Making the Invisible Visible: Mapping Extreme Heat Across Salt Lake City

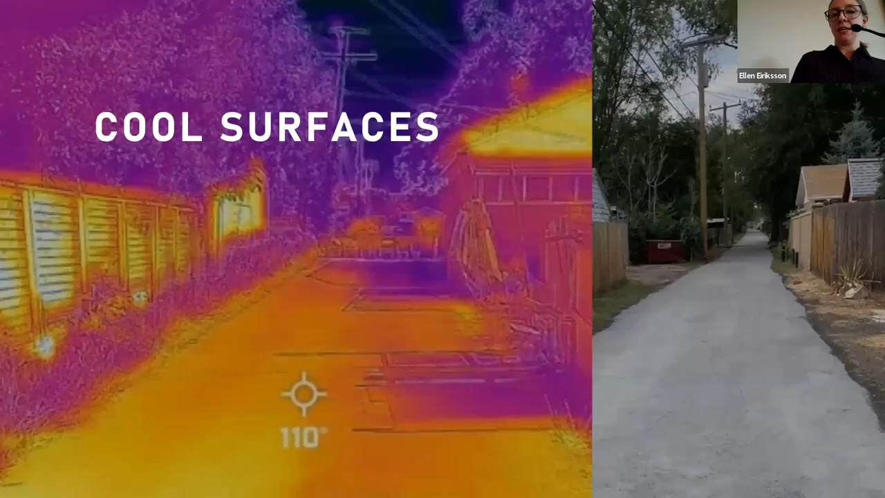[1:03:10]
Cool surfaces. So this is something that some cities are much further along with than Salt Lake City, but we have started to pilot a few areas to test these different treatments. So this is a picture of an alleyway. On the right there, it's had an application of a cool, I can't remember the exact name of it, but it's a cool surfaces treatment.